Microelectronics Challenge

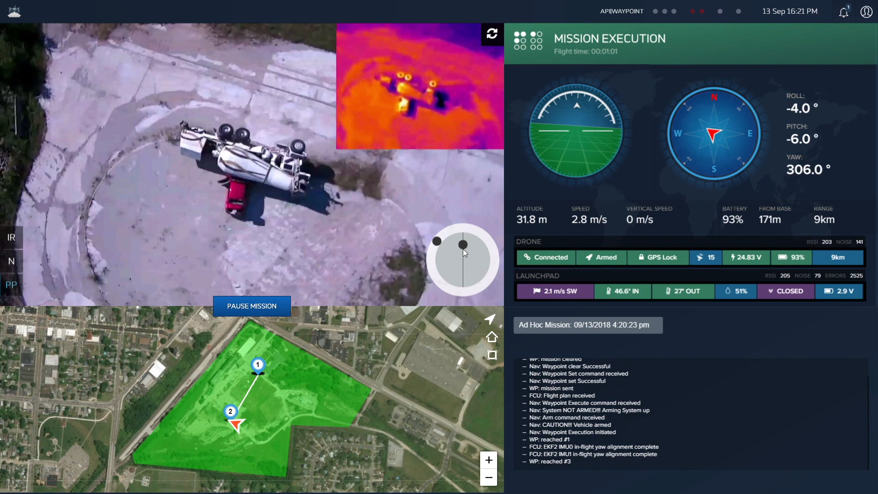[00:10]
Our system secures the perimeter by placing a camera in the sky anywhere within seconds of potential breach.